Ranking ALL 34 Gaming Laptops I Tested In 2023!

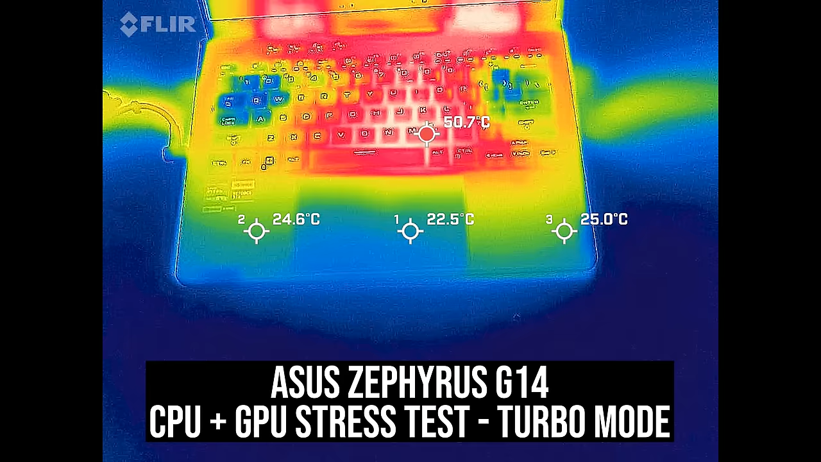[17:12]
Although it does get hot, it was mostly around the middle area, so if you're playing a game and you've just got your hands on WASD it's pretty cool, so it depends how much you need to go into the middle.